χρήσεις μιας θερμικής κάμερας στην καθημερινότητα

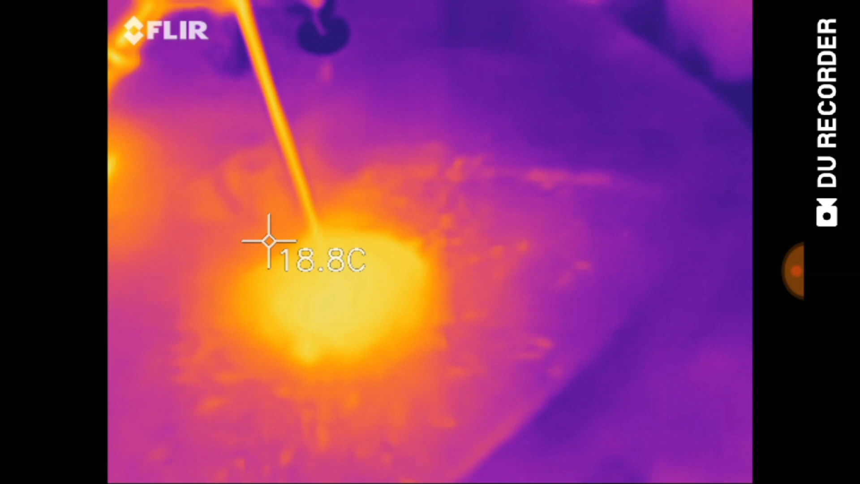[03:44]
On screen: spot 18.8°C
Και σε βίντεο Και αυτό εδώ είναι η διαφορά ενός εσωτερικού τείχου Με έναν εξωτερικό τείχο Το κίτρινο Από την πίσω μεριά Όπου βλέπετε κίτρινο Από την πίσω μεριά υπάρχει δωμάτιο Και όπου βλέπετε το μοβ Από την πίσω μεριά Υπάρχει μπαλκόνι, βεράντα Βλέπετε τη διαφορά της απόλυας που έχουμε
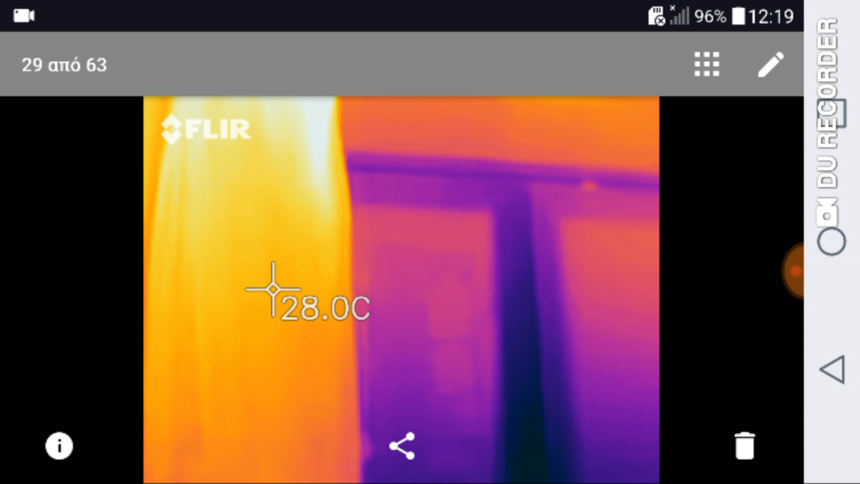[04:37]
On screen: spot 28.0°C
Πόσο κρύα φαίνονται τα αλουμίνια Εδώ βλέπετε Τη διαφορά ενός ξύλινου πατώματος Το θερμικό αποτύπωμα που αφήνει με ένα πλακάκι Γι' αυτό λένε ότι το ξύλο είναι πιο ζεστό μες στο σπίτι Δείτε τη διαφορά
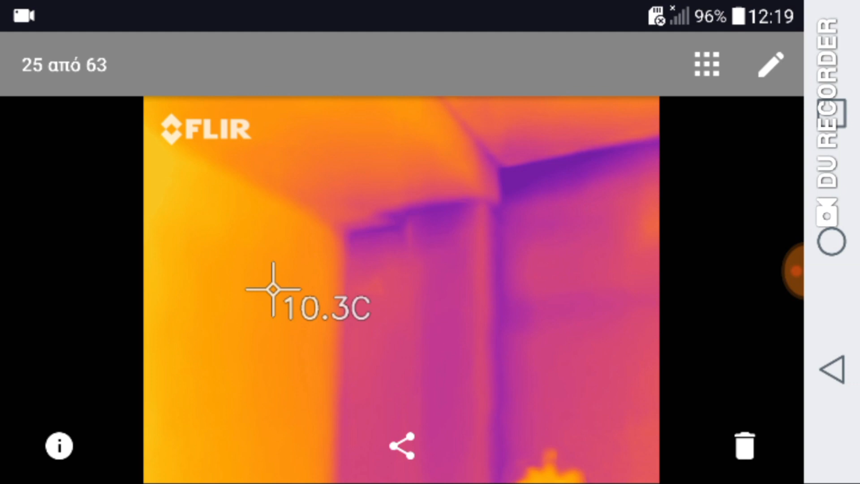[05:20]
On screen: spot 10.3°C
τείχο δεξιά Που στο πίσω μέρος έχει βεράντα Δείτε τη διαφορά που έχει Σε σχέση με τη θερμοκρασία Και εδώ το ίδιο
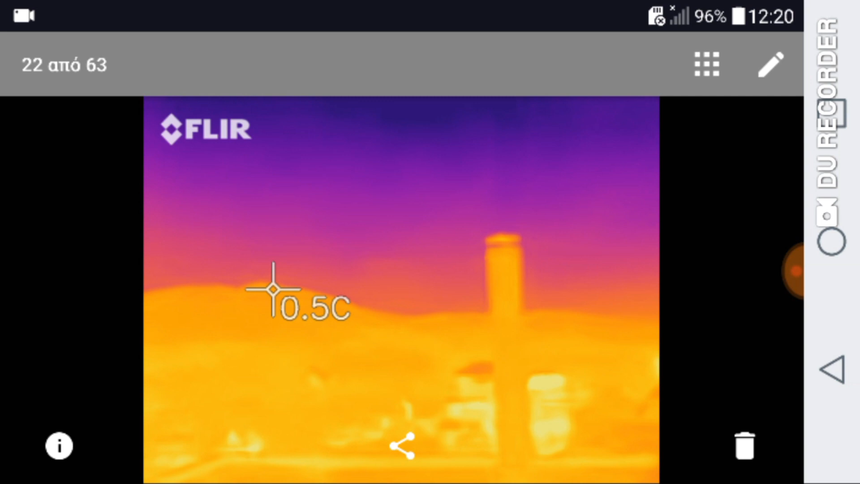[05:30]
On screen: spot 0.5°C
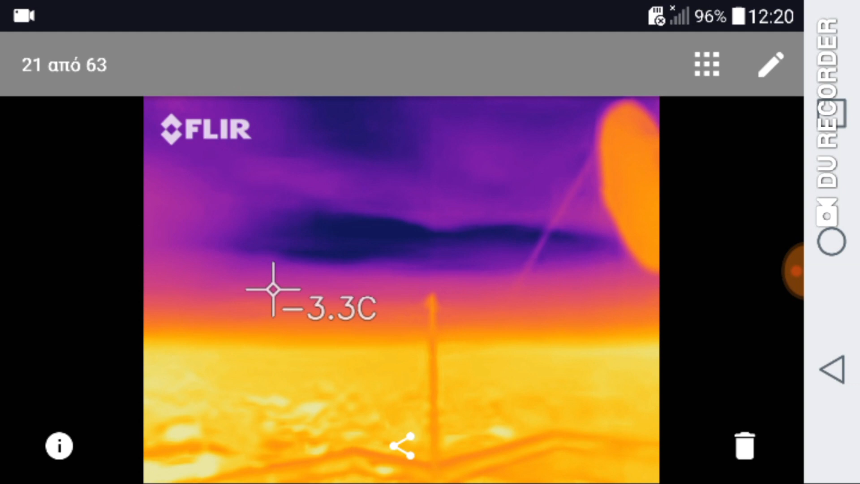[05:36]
On screen: spot -3.3°C
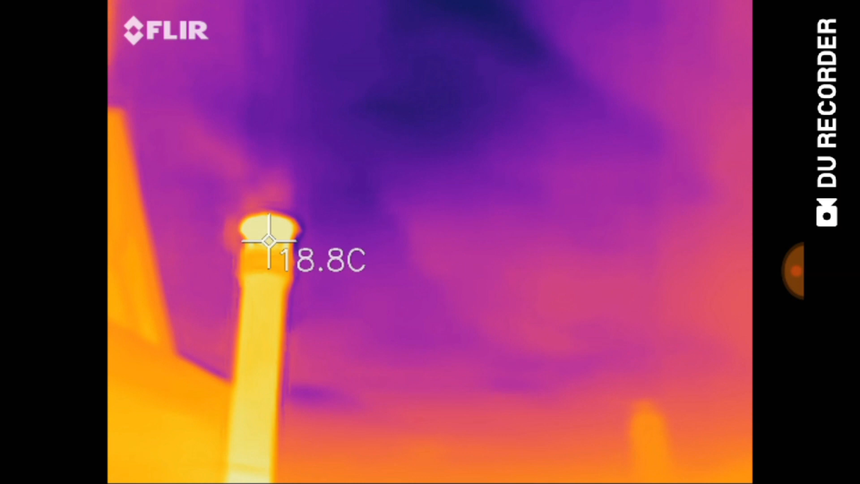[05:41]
On screen: spot 18.8°C
Εδώ βλέπουμε μια καμινάδα Από καυστήρα καλωριφέρ
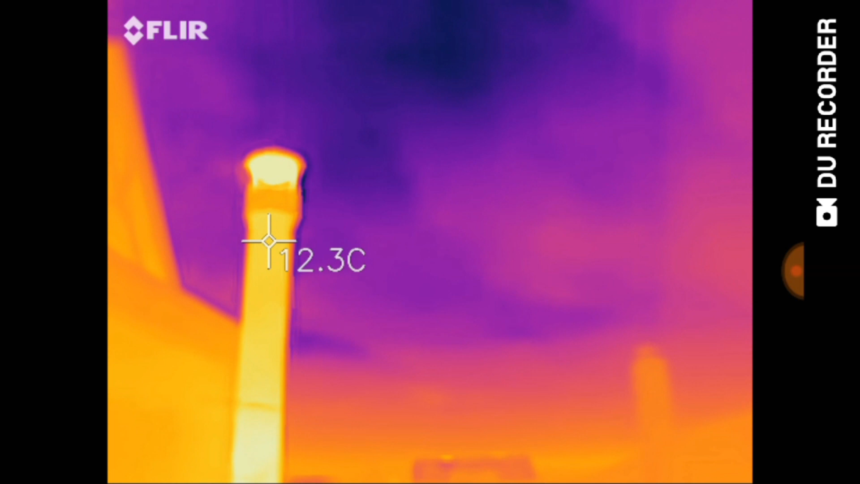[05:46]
On screen: spot 12.3°C
Πως φαίνεται σε σχέση με την υπόλοιπη ατμόσφαιρα Το βίντεο τραβήχθηκε σε μια πολύ
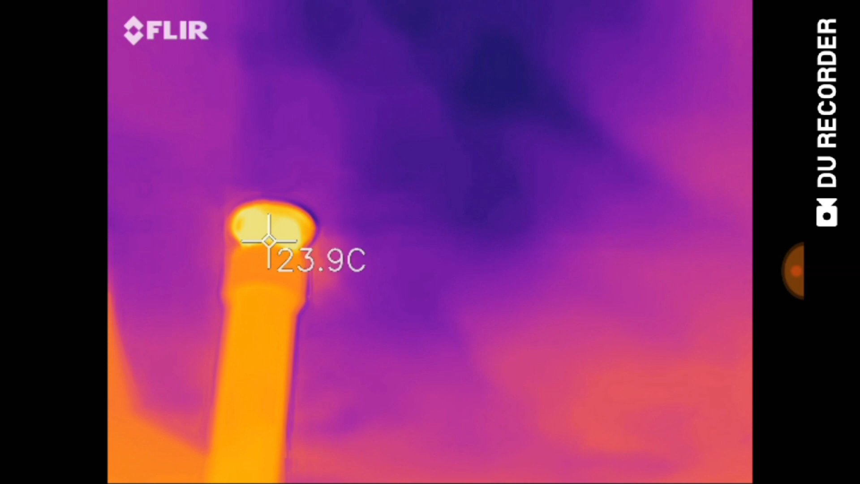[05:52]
κρύα ημέρα Δείτε πως φαίνεται Το καπνός που βγαίνει από την καμινάδα Εδώ βλέπουμε ένα φούρνο που ψήνει Πως φαίνεται Με τη θερμική κάμερα
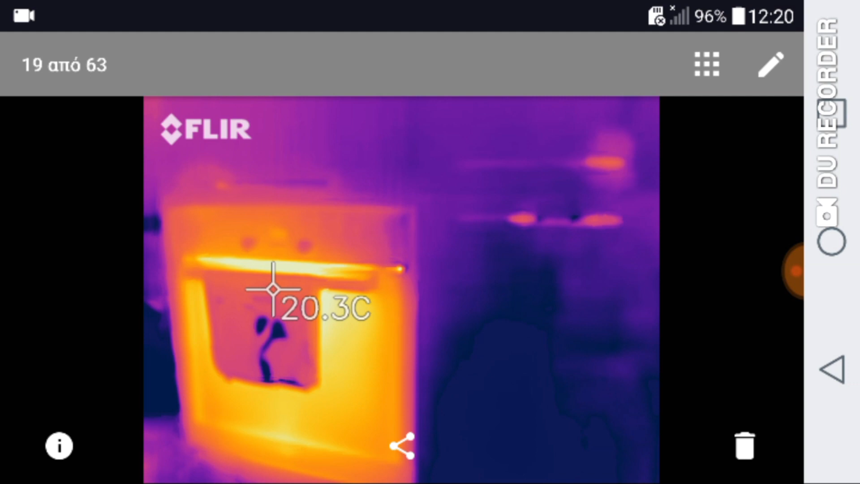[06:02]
On screen: spot 20.3°C
Και εδώ βλέπουμε το πίσω μέρος Του φούρνου είναι εντυχιζόμενος Και βλέπουμε το πίσω μέρος των ντουλάπι Πως φαίνεται Την ώρα που ψήνει ο φούρνος
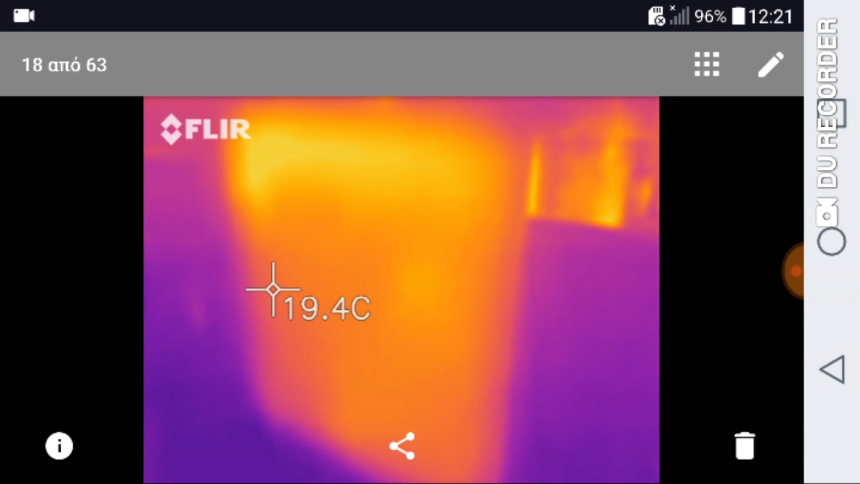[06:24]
On screen: spot 19.4°C
Εδώ βλέπουμε ένα τείχο που έχει Ένα ταβάνι που έχει από την εξωτερική μεριά Τραβήξει υγρασίες
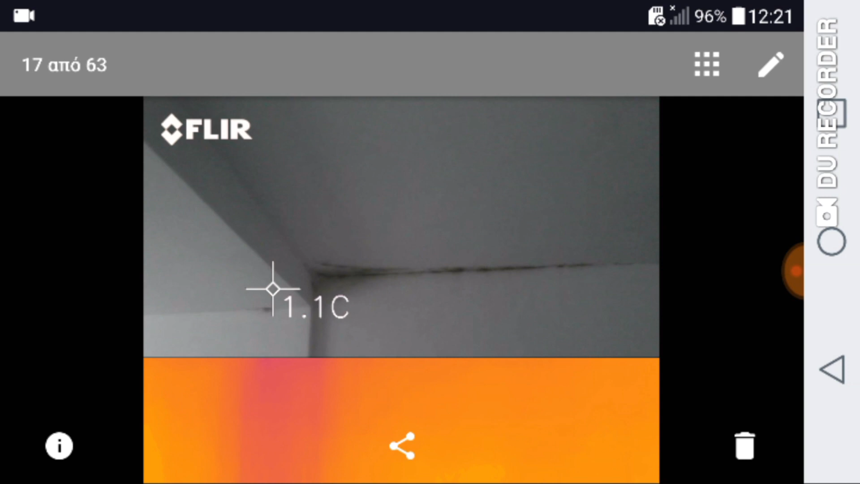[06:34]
Βλέπετε πως φαίνεται Και η υγρασία που έχει πιάσει μούχλα Και πως φαίνεται με τη θερμική κάμερα
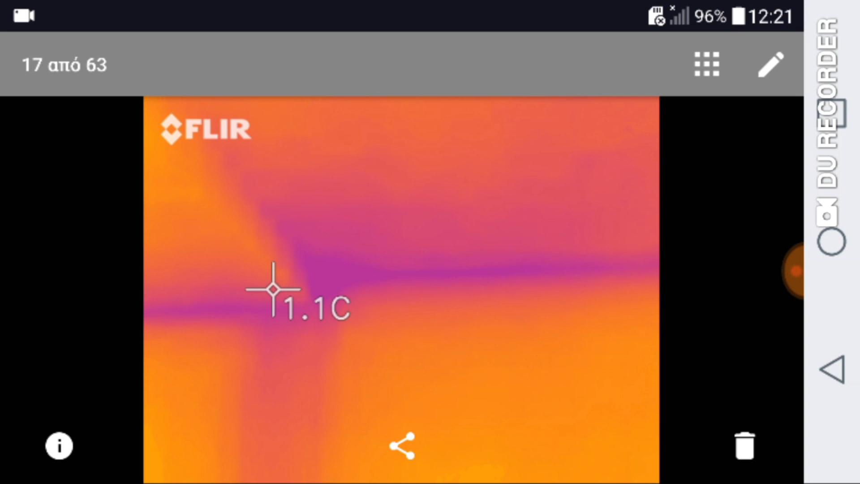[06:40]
On screen: spot 1.1°C
Και εδώ ένας τείχος που έχει πιάσει υγρασία Σε ένα μπάνιο Βλέπετε τη διαφορά στα χρώματα Αυτή βέβαια η υγρασία Προέρχεται μέσα από το μπάνιο Συνήθως όταν είναι μαύρη η υγρασία
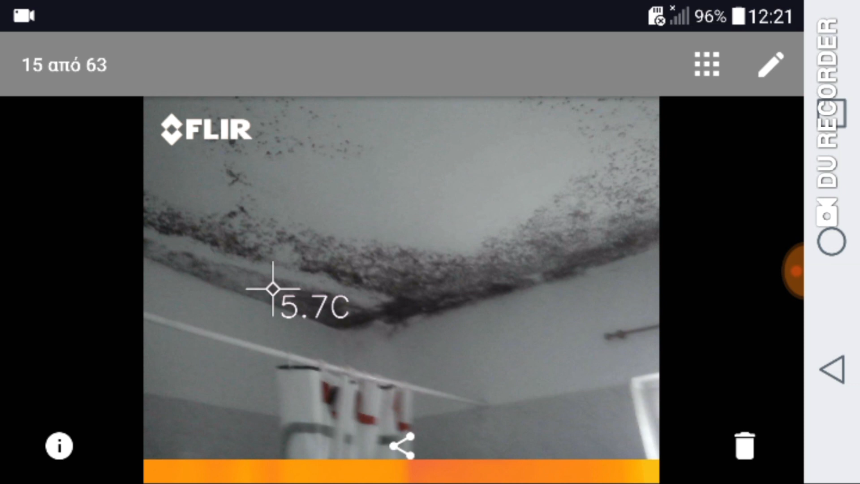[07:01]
Προέρχεται από τον ίδιο το χώρο Και όχι απ' έξω Βλέπετε ότι ακόμα και στο σκοτάδι φαίνονται
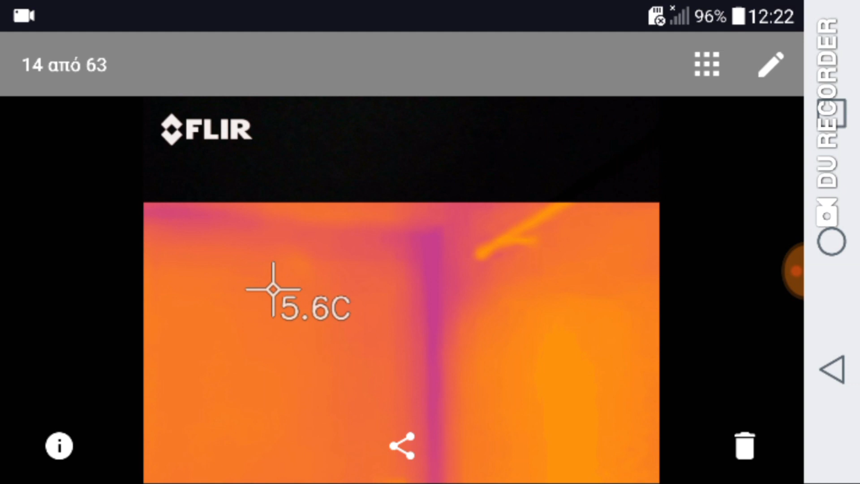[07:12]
On screen: spot 5.6°C
Φαίνονται οι απώλειες Εδώ βλέπουμε το πίσω μέρος ενός ψυγείου Το οποίο έχει επισκευαστεί Και μόλις έχει ξεκινήσει να λειτουργεί
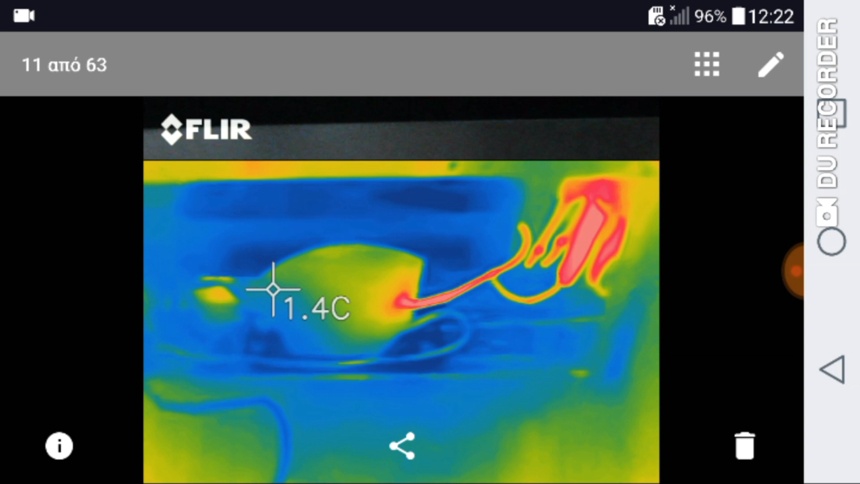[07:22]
On screen: spot 1.4°C
Βλέπετε πως φαίνεται Η αλλαγή της θερμοκρασίας Και εδώ είναι το εσωτερικό μέρος του ψυγείου
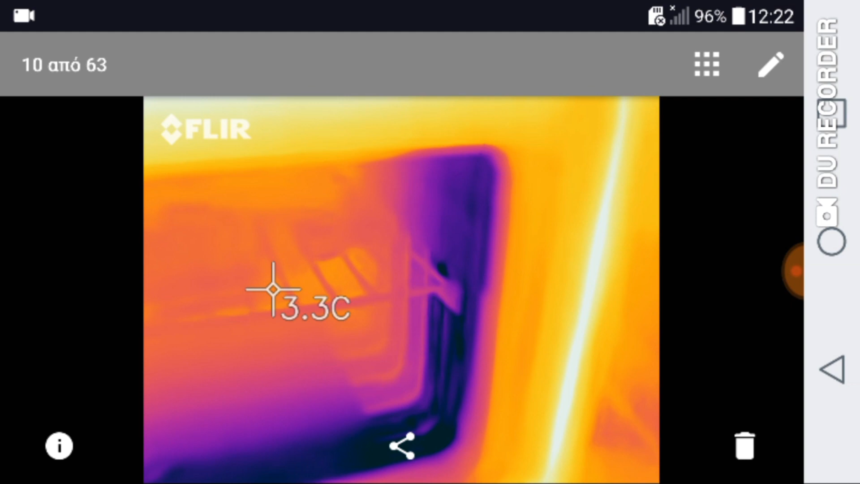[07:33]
On screen: spot 3.3°C
Που είναι ένα λεπτό στην πρίζα Μετά από επισκευή Έχει ξεκινήσει ένα λεπτό και δουλεύει
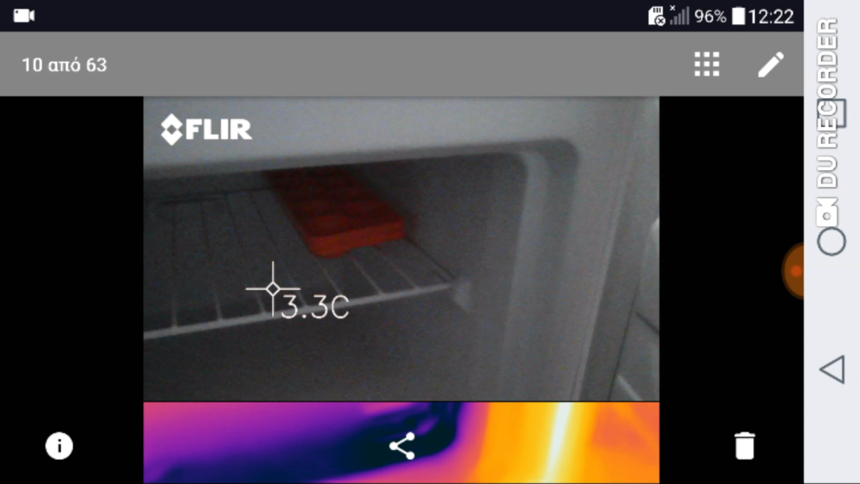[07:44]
On screen: spot 3.3°C
Βλέπετε το στοιχείο Εδώ βλέπουμε μία κεραμική αιστεία Που ζεσταίνεται το τζάμι Και βλέπουμε για ποιο λόγο ζεσταίνεται το τζάμι Βλέπετε ανάμεσα από τα δύο μπροστινά μάτια Ότι έχουμε υψηλή θερμοκρασία από το φούρνο Οπότε εκεί για να μην ζεσταίνεται το τζάμι Θα μπορούσαμε να βάλουμε λίγη επιπλέον μόνωση